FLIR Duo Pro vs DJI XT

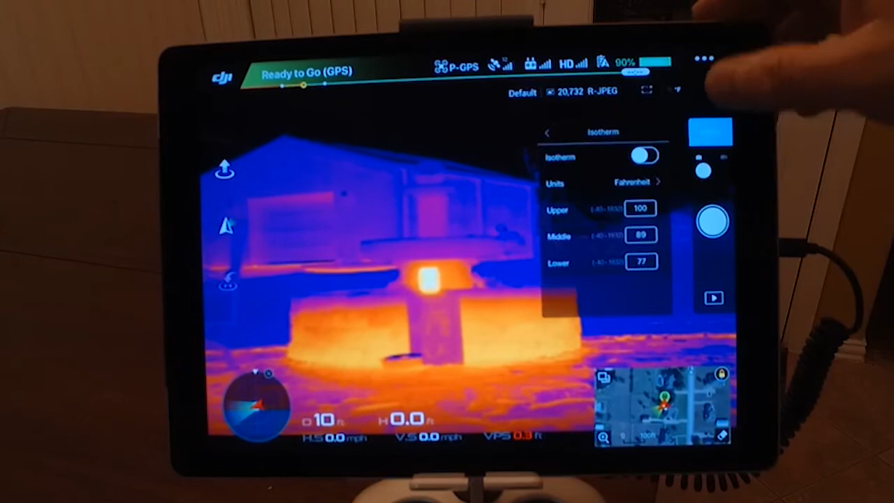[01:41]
meaning that you have full control from, through the, the DJI's Go app interface here. And, of course, you know, like in the past, we have isotherm, and for anybody that doesn't know about isotherm, I talked about that in my last video.
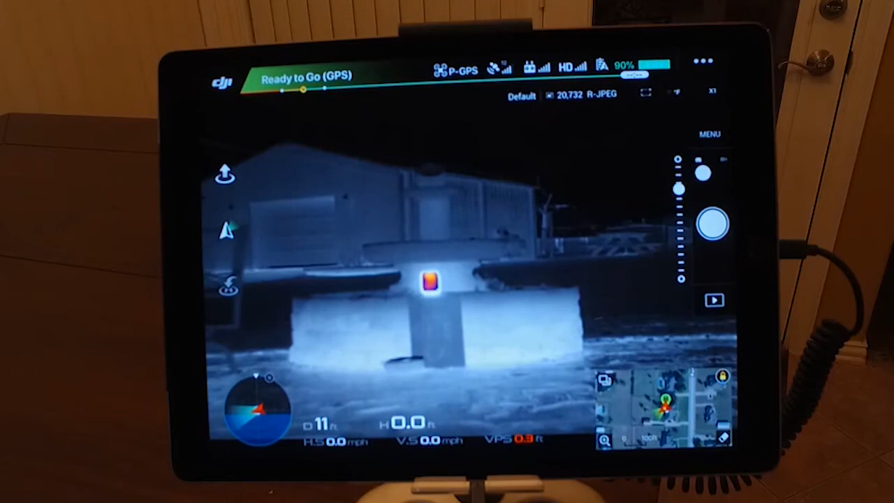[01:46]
There's a good example. I put a candle out there just to show you if that were a hot spot, and we were out there, and this is a wildland fire, whatever. See, there's no more guessing and looking around. I set the temperature range that I wanted to find,
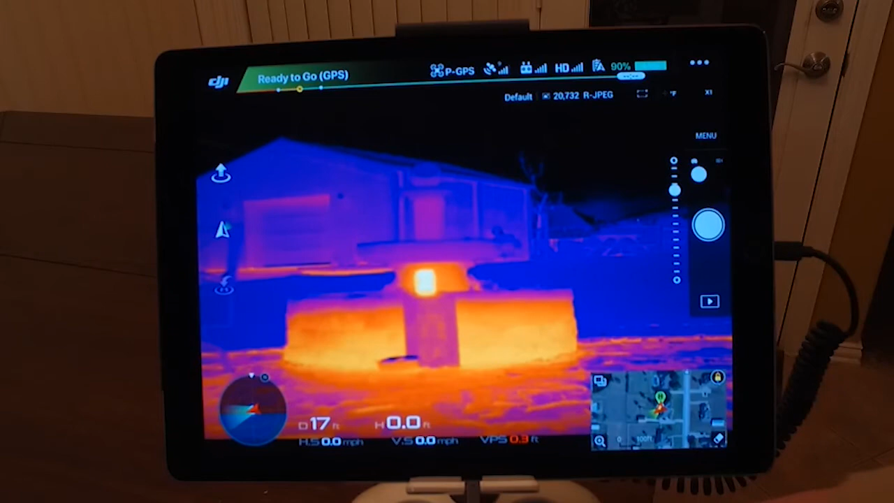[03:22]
Luckily, the new M200-210, we've had them side by side with no problem whatsoever. So, DJI has addressed that issue. So, anyway, I'm going to power this one off, and I'm going to switch over to the Duo Pro. Again, I'm not going to spend a lot of time on this, because everybody's kind of familiar with it. And they know it works, and they know it works really well.
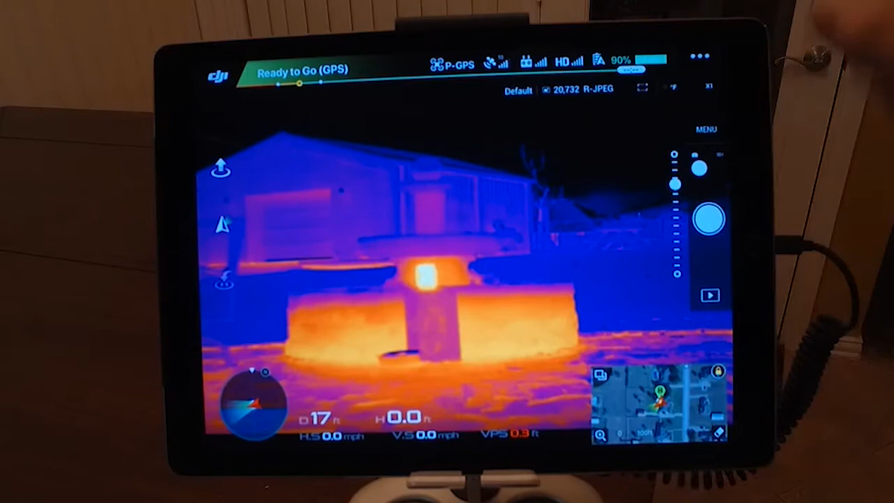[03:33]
Strengths, again, full integration. You can change everything as you go. Okay, so we've switched out over to the FLIR Duo Pro mounted to the M600. This should look very familiar, because these are the same configuration. These are both 640, 30 hertz, 19 millimeter lens. Right now, I put it into the, as close to the same configuration as what the XT was running.
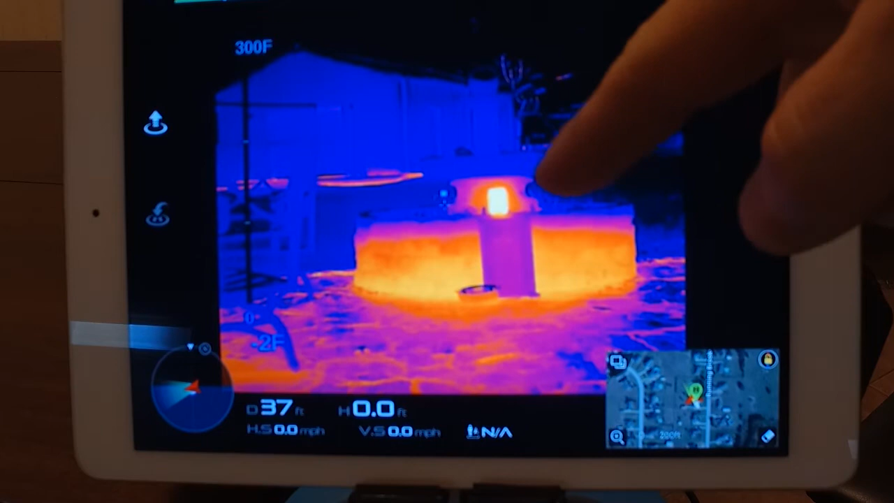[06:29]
On screen: scale top 300°F
Now, I'm going to show you what the MSX technology does. And what I did is I told you I put a candle out there, my dog's frozen water bowl, and then I put a piece of paper out there. What I'm going to show you is when I turn on MSX, suddenly you can see what I wrote on that piece of paper as well. Now, we're looking at thermal still, right? This is still a thermal image. You're looking at it, and what you'll start seeing is highlights where it finds definitive edges. So, what does MSX really mean? Well, I'm going to do some more videos on that later, but that means that depending on the conditions, we can see through windows.
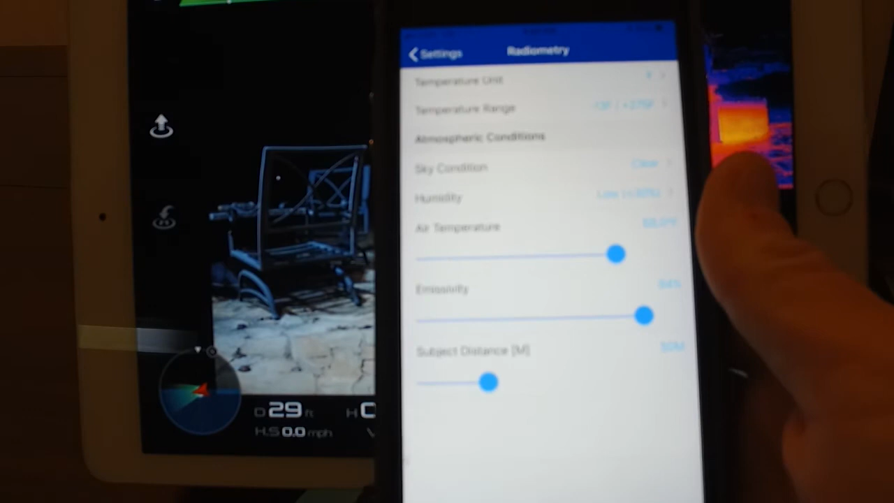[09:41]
These are all radiometric units. And you can see here, you have your emissivity, your air temperature, humidity,
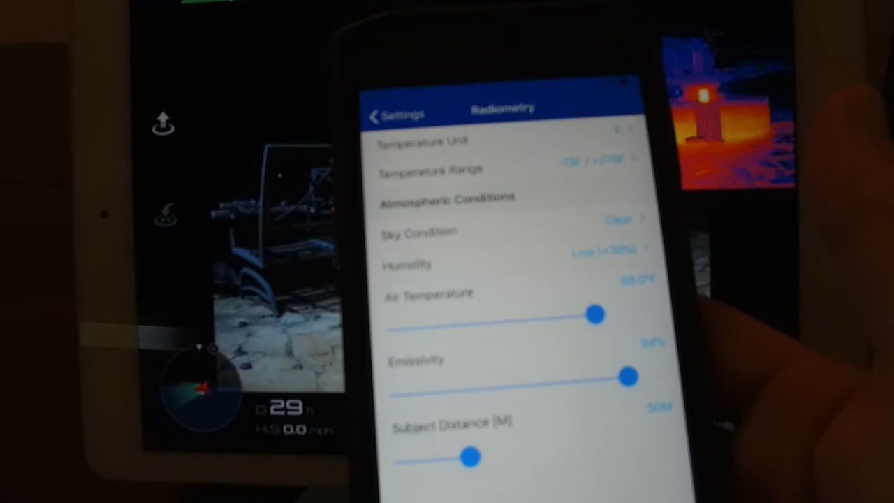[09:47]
your subject distance, and so on and so forth.
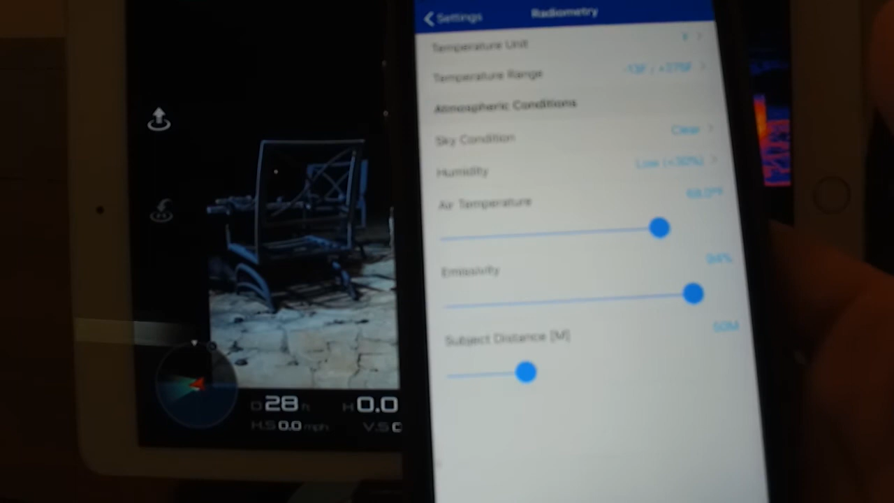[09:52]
So, you can set all your radiometric inputs into this unit to get your readings.